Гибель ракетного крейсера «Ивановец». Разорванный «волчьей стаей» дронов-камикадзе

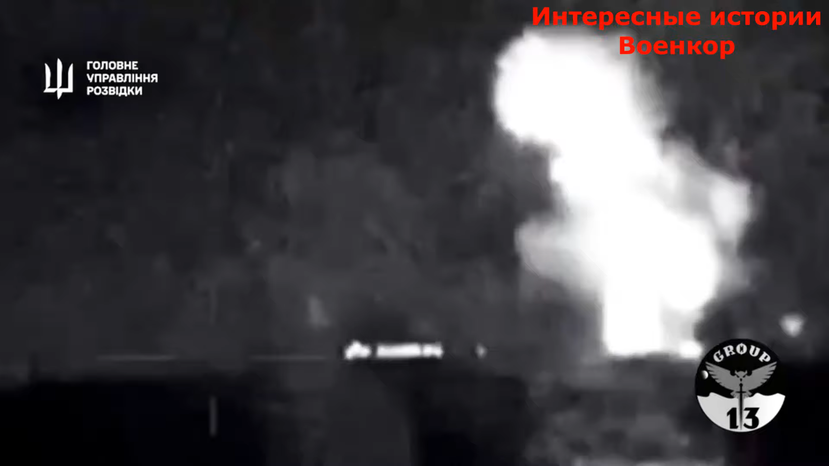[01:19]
Украинская сторона сообщает, что атака была осуществлена сразу несколькими беспилотными катерами «Камикадзе»,
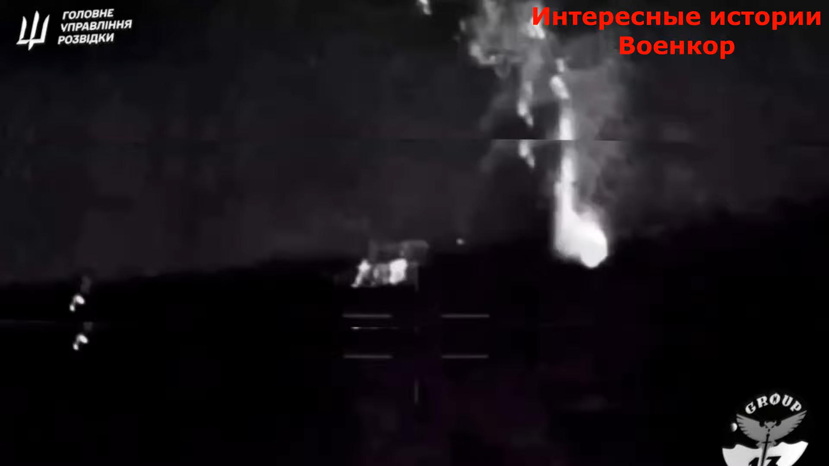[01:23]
предположительно, проектом «Агура Ви-5», которые последовательно поразили военный корабль, в результате чего он затонул. На предоставленном видео четко видно,
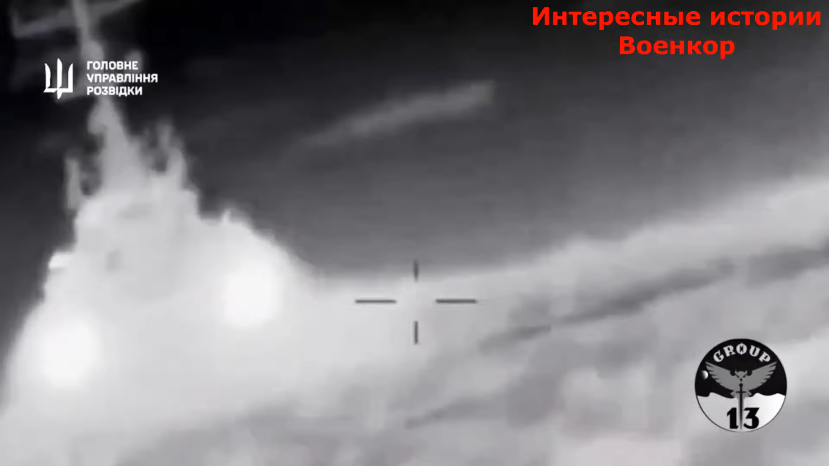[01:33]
как первый дрон приближается к корме ракетного катера, который пытается оторваться и безрезультативно ведет огонь по беспилотнику «Камикадзе».
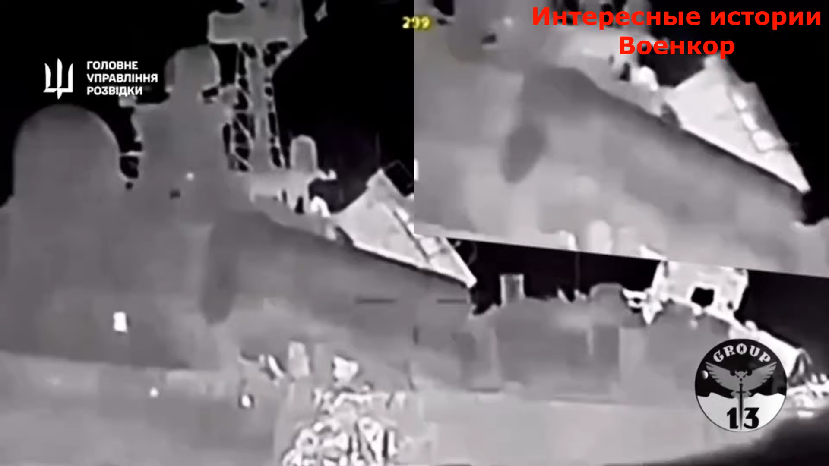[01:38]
После первого удара в корму Ивановца врезается еще один дрон,
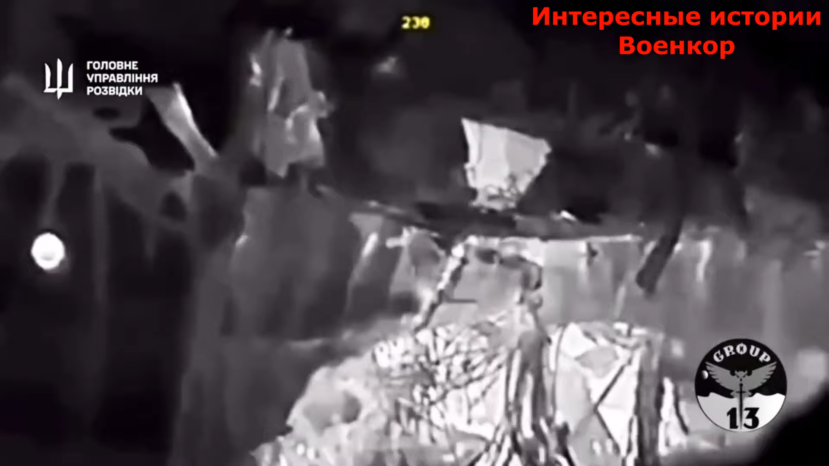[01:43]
после чего катер теряет возможность хода.
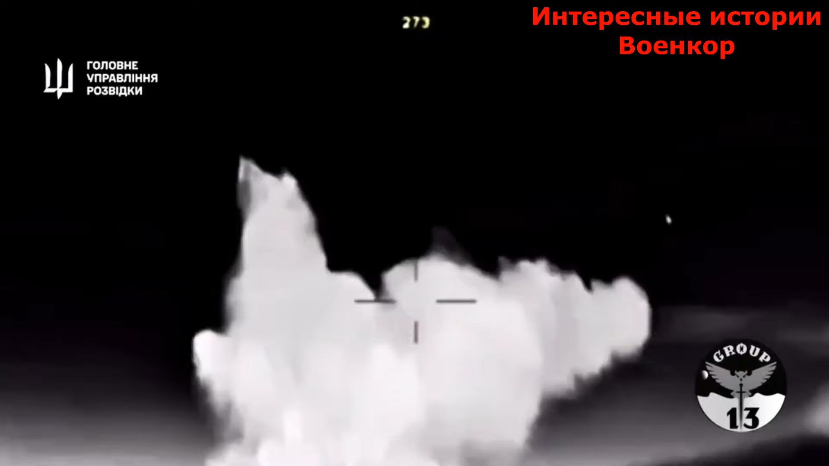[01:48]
Далее дело завершают еще несколько морских дронов, которые последовательно поражают ракетный катер в левый бок.
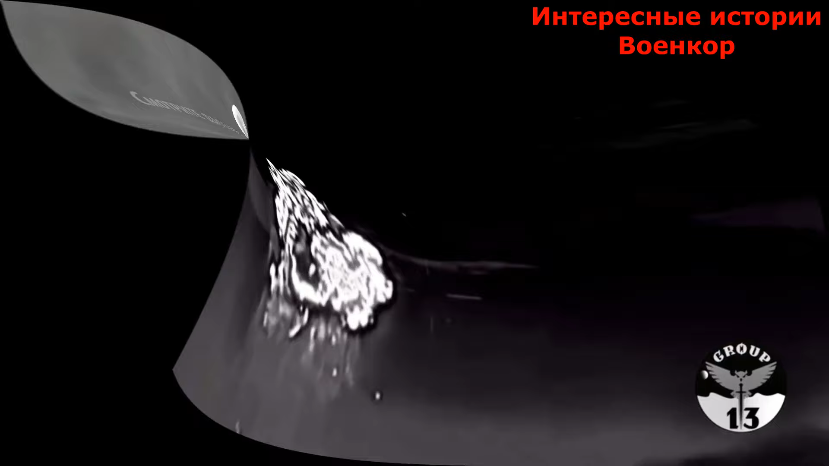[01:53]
Смотрите дальше, дальше будет интересней, подписывайтесь, комментируйте, ставьте лайки и обязательно включите уведомления.
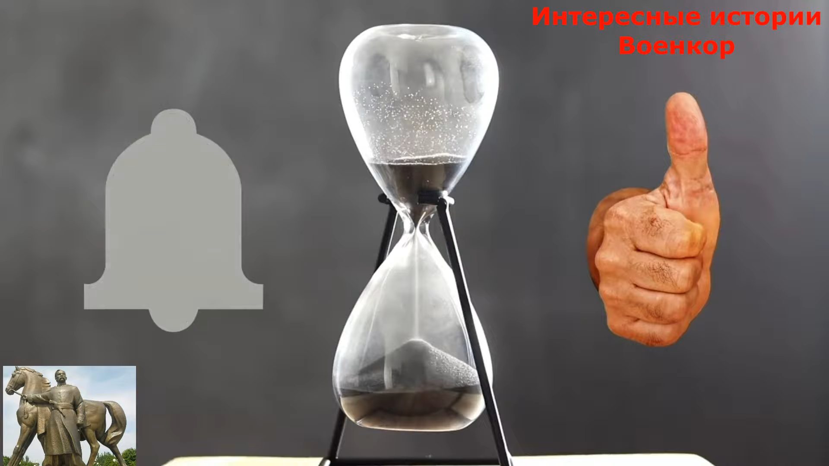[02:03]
Уже после этих ударов Ивановец получает значительный крен и начинает тонуть.
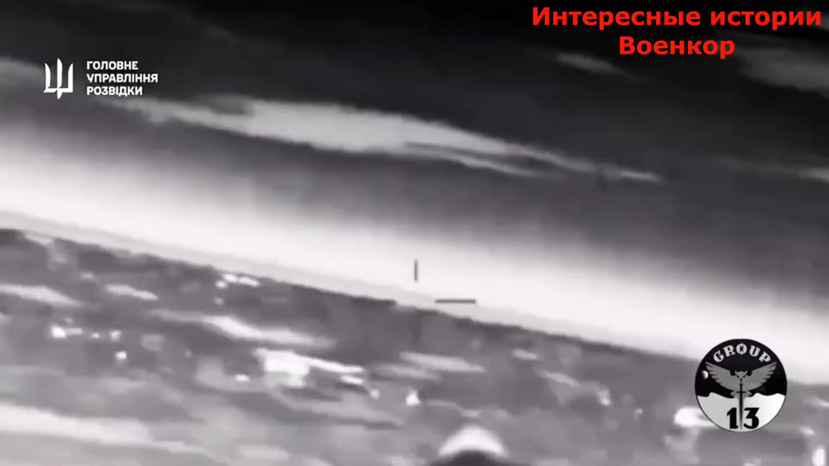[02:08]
Чтобы у врага не было возможности спасти судно, дело завершает еще один удар. Контрольный выстрел, так сказать.